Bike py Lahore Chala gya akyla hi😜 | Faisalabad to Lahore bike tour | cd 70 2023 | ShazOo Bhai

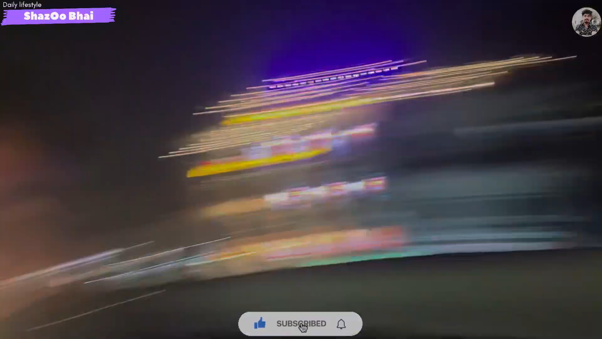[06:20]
ये देखें इधर मैं पहुँच गया हूँ।
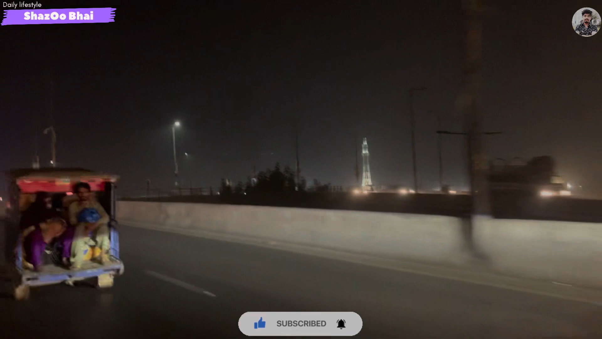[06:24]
ये है जी, पता नहीं क्या इसको कहते हैं नाम, अब देन से सर चीज़ भूल गई हुई है, टोटल चीज़ें भूल गई हुई है, लेकिन ये ब्रिज बहुत प्यारा है।
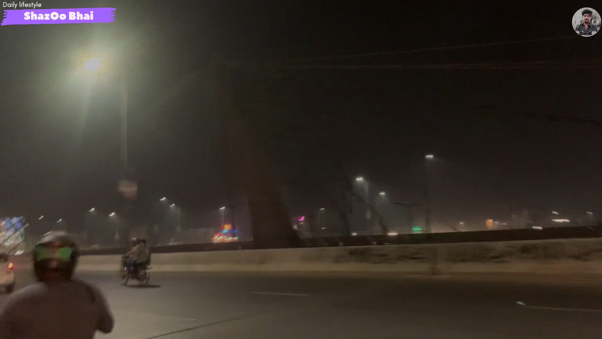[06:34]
ओ सामने जी आपको मीनारे पास नाम भी नजर आ रहा है।